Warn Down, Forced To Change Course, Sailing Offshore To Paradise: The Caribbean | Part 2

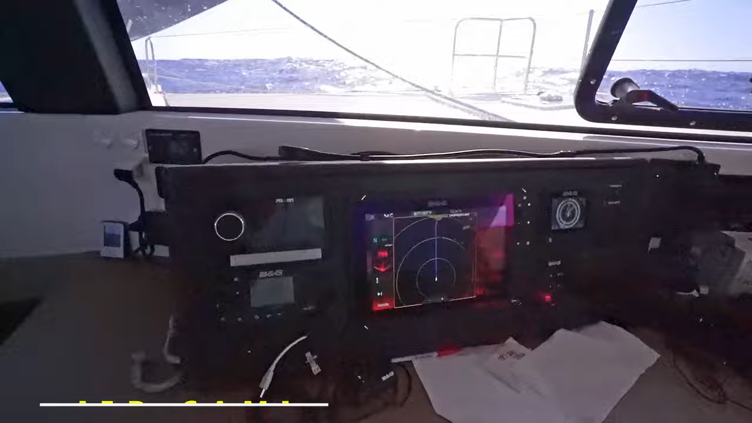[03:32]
There we go. There's where we're going.
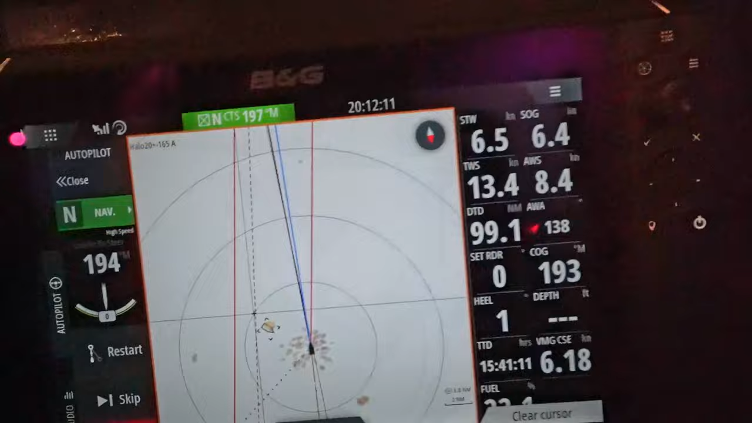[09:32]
So, I've been watching this guy and it's kind of been freaking me out a little bit. Yeah, it's the Celebrity Apex and it's a thousand foot long.
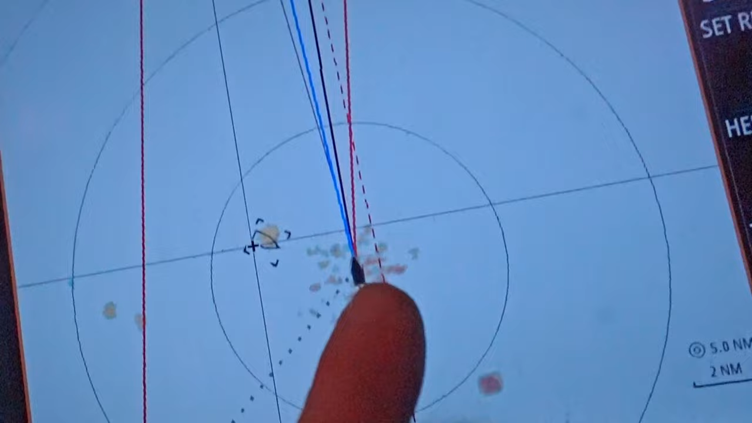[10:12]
So, we're on the right side of him. And she said, oh, we'll pass by your stern. He's close, but we're fine.